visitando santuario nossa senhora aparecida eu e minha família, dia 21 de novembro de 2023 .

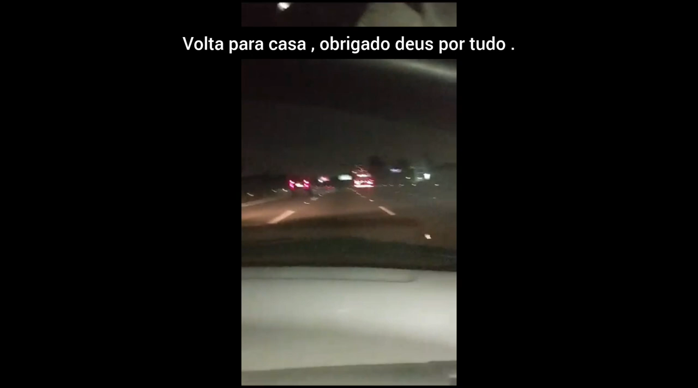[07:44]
Guarulhos, olha os bichão aí, parece coisa de brinquedo, né?